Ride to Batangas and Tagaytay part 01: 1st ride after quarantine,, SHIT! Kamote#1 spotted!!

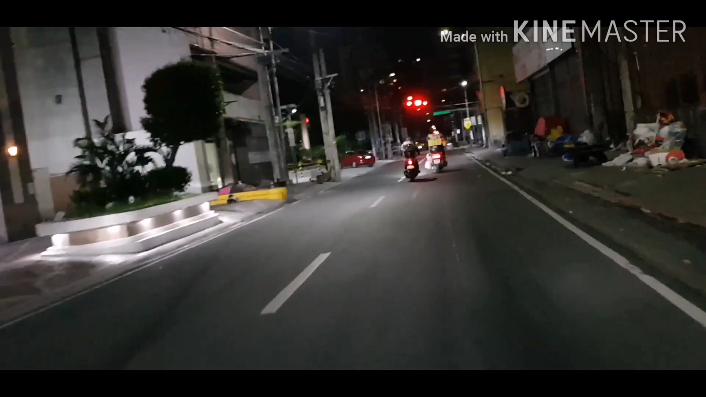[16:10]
Bumba. So again, yan, stop yan. Although UN na yata ito eh.
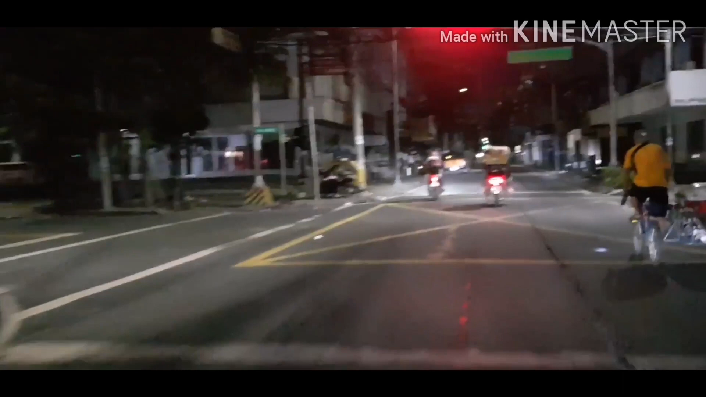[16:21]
By the way, dito nga pala tayo dumaan sa ano ah. Sa loob kasi ginagawa yung Ross Boulevard. Alam ko labas dito sa may Vito Ross, doon pa lang makakalabas ng Ross Boulevard. Well, anyway, so far so good, kung biyahin natin, wala naman tayo nakikita ng mga checkpoint na nagbabawal para sa mga rider na dumaan. Although ayan, stop light na naman. Dito na tayo sa bandang Ermita.
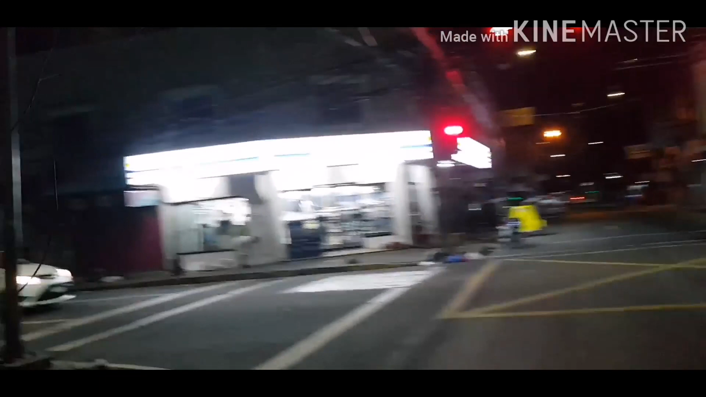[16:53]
Okay, so madaling araw naman. Ang dami delivery nila kuya.
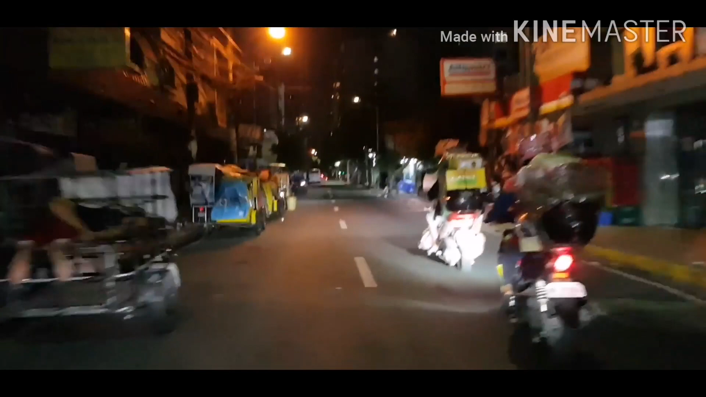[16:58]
Ayos siya, kuya. Ingat ka na sa biyahe. Okay. Nakikita nyo dito, mga kapatid, dito sa kasadang to, sa may bandang Ermita,
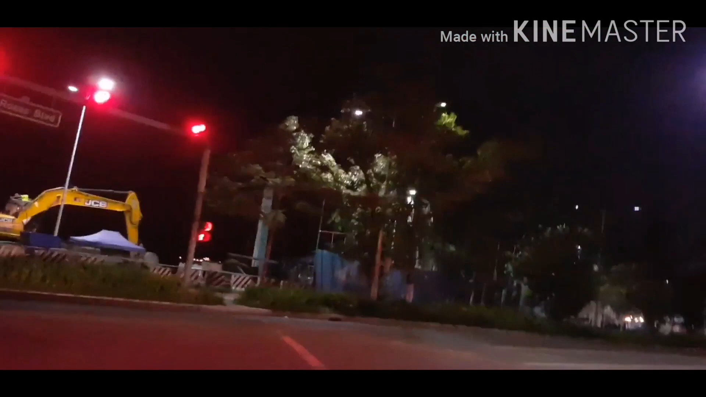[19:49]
Op, kuya, makikiraan muna. Thanks. So, ayan. Guys, nandito na tayo sa Ross Boulevard. So, nagpapadaan na pala.
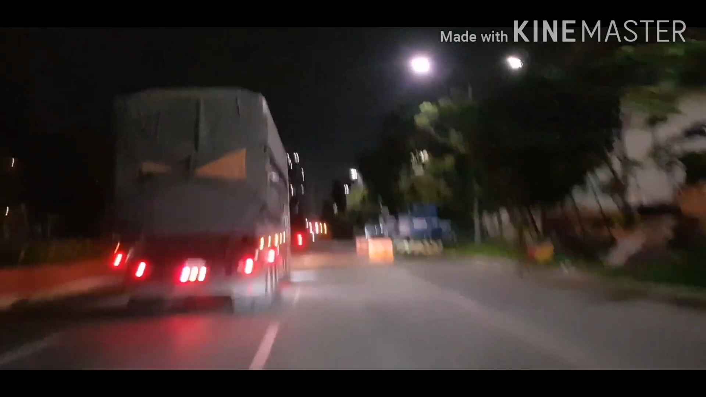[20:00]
sa part ng ayun, Quirino, no? Quirino na yun. Okay. So, dito medyo paspas tayo.
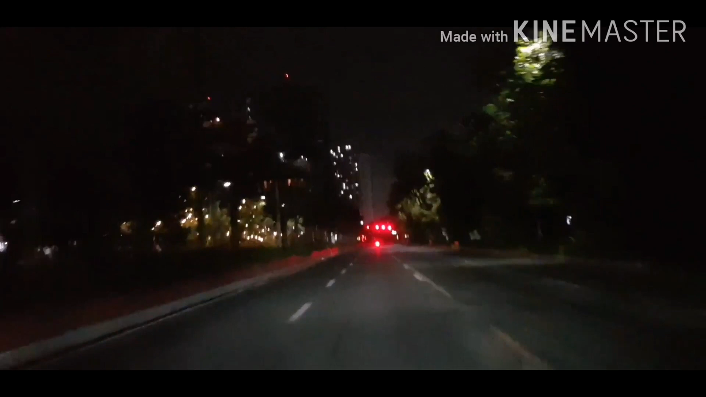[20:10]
Mas bigoy na ba ito eh. Ingat na lang, ingat. Baka may mga videos good eh. So, ito, hindi ko nahihintuan to. Nasa PICC na tayo, guys. Hindi ko nahihintuan to. Basta tingin-tingin na sa kanan, kaliwa, tingnan nyo, ha?
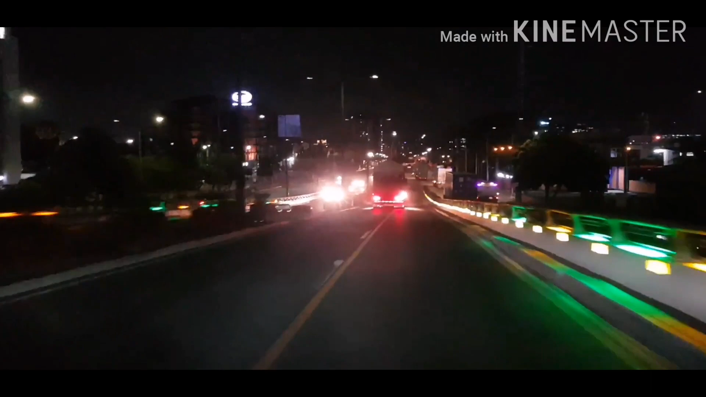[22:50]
Okay, pagkasa tabi ng truck, medyo alanganin ang espasyo mo sa truck. Huwag kalilimot ang pupusina. Okay, kaya humihit nakahinto yung truck na yan o hindi. Basta alanganin ang distansya mo sa pagitan o yung pagitan nyo ng truck ay alanganin.
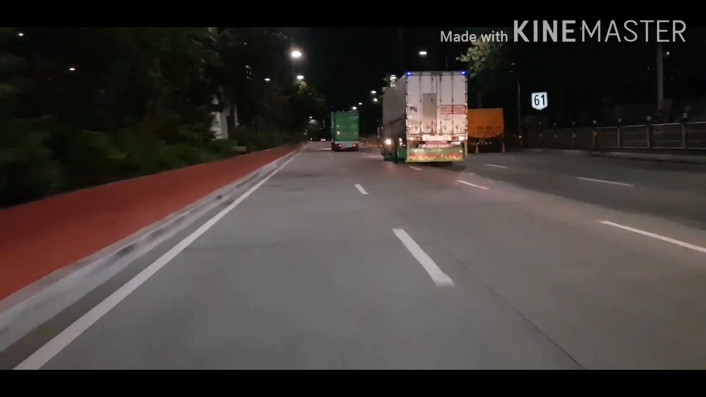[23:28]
Huwag kakalimutan pupusina. Tayo sa baklaran, kalalagpas na ng baklaran. Oop, ayan. Stop na, guys, stop. Dito tayo sa may intersection. Pero to, gogo na ako dito, guys. Gaya na sinabi ko sa inyo, alanganin to. Marami rin tarantado dito na ganitong oras eh.
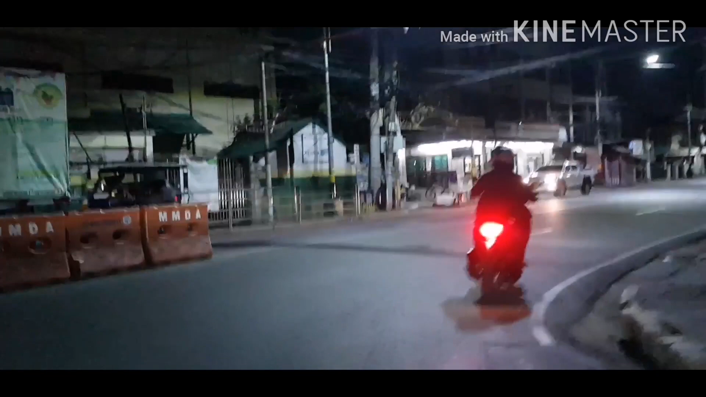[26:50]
O, nandito na tayo sa may papunta Las Piñas.
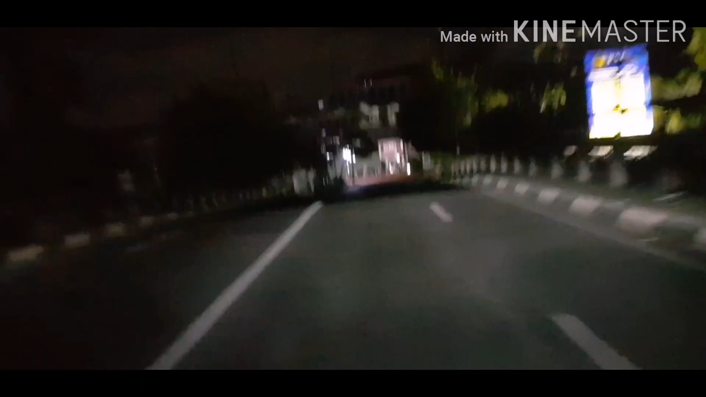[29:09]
Dito normally may checkpoint eh, dito natin. So far so good, malinis. Pagdaan nyo dito guys ha, sa may simbahan, saka dito.
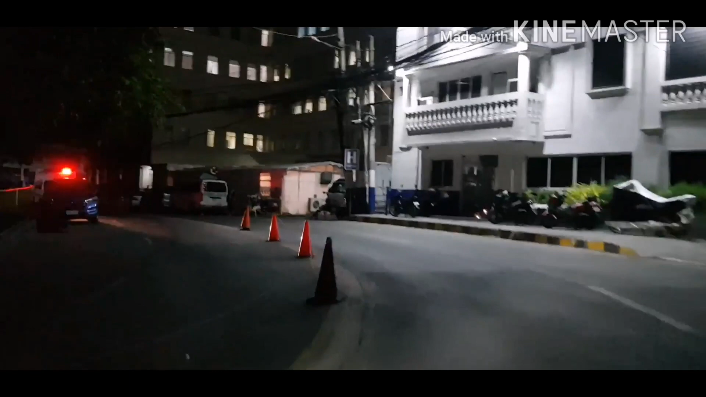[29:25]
Checkpoint na, checkpoint ba to? Ay, hindi. Natural lang.
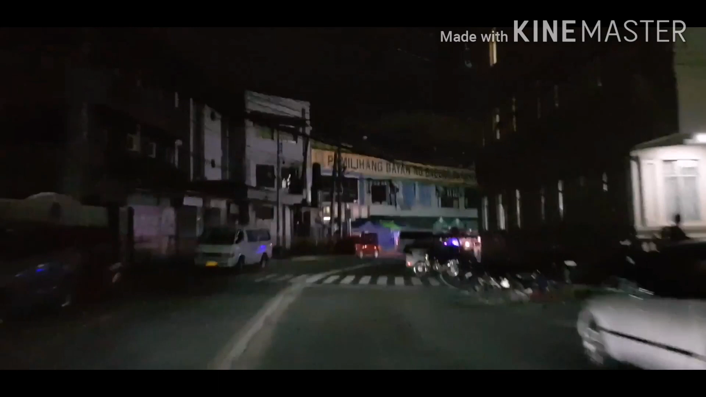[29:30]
Grabe, gising na ang mga tao.
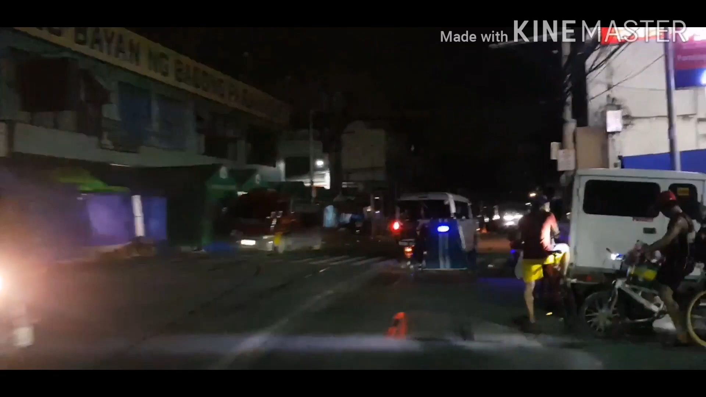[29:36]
Ba, sarado ha. Sarado palengke. Hindi mala.
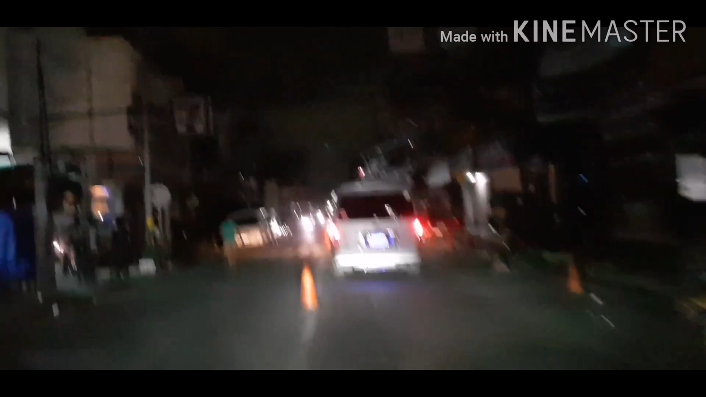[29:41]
Oh, nangyari kuya. Ay, kami sa alam nyo, ang saya ding bumiyay ng gantong oras eh.
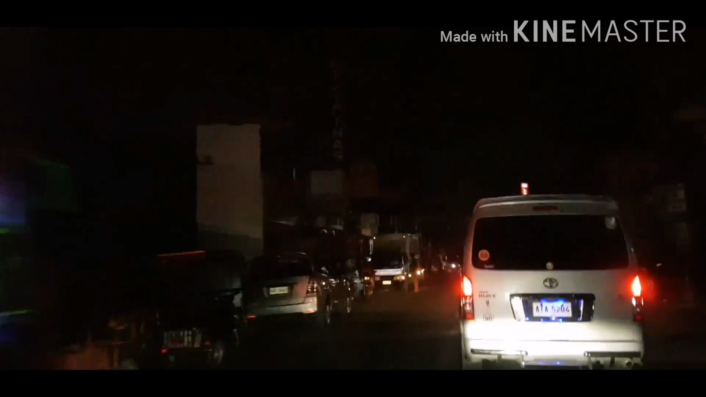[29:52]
Kasi ang dami nakikita na hindi mo nakikita sa umaga eh. Although delikado, masaya din.
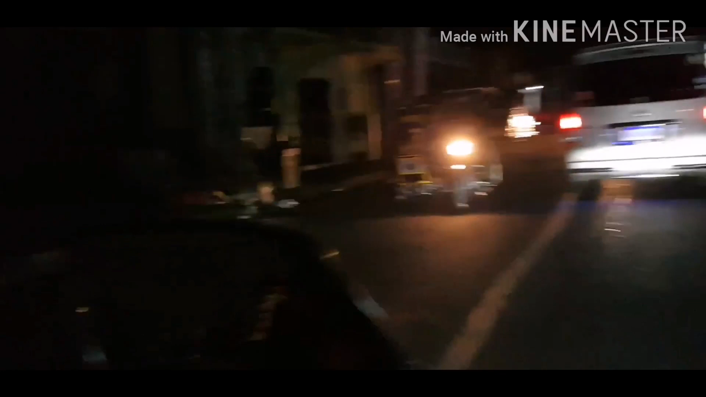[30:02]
Pero yung palengking yun, hindi mo na nakita, nakasarado yun. Oh, kasi yung bukas yun eh. Hindi nagsasarado yun eh. Hindi sarado siya. Ba't kaya pinasarap? Okay. So, ayan. Yung ginagawa na naman.
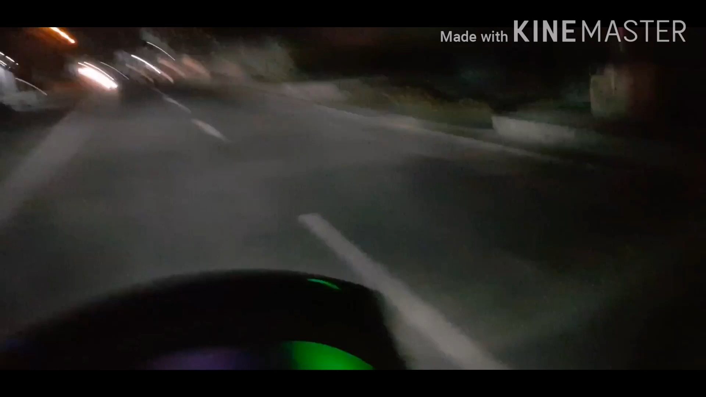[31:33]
Again, guys, hindi dahil sa kasaway ako, ha. Nag-iingat lang ako, mga kapatid. Ikaw mga nandung pa sa intersection na anang-anin, yung pwesto pa. Hindi kong madilim, wala masyadong tao. Kumbaga, delikado po sa holdapper, kung sa snatcher. Para sa akin, ha, pananaw ko. Mas safer pa kung i-diretso mo na. Kahit na nakapula ka.
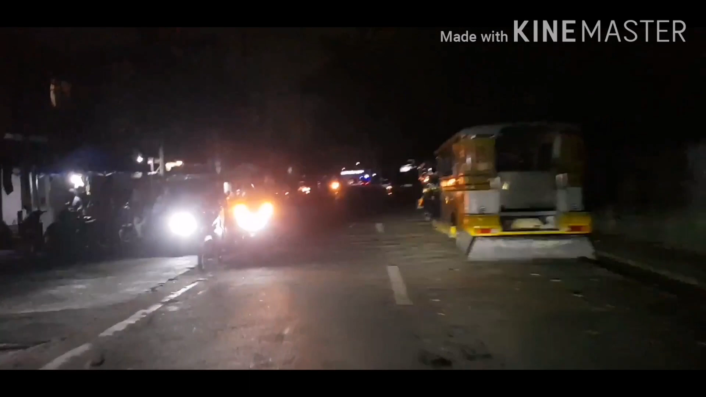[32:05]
Nakita niyo yun, guys. Bumoto, tinutulak yung sa pangunito. Ito ba yun? O bisikleta yung tinutulak niya. Well, anyway, doesn't matter naman eh. Tinutulak niya sa pamamagitan ng pagtulak ng paa niya. Yung ganun. Ang dami ko nakikita noon, guys, eh.
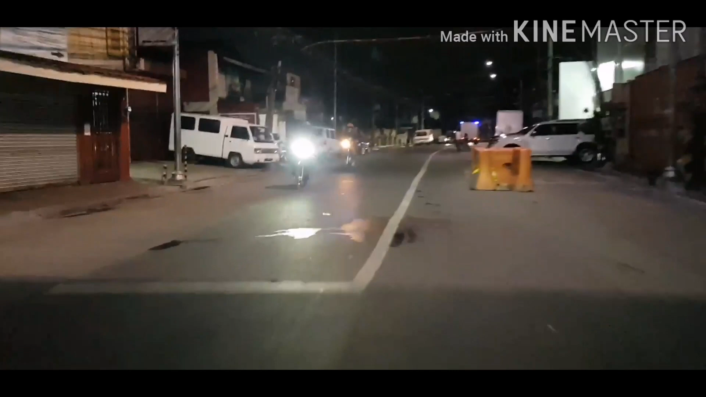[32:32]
Kasi yun yung mga diskarte, eh. Ng mga isang rider, actually. Pero you know what, guys? Napaka-delikado noon. Promise. Ang dami pwedeng mangyari sa masama sa inyo doon. Hindi lang doon sa nagtutulak, pati doon sa tinutulak. Every time na...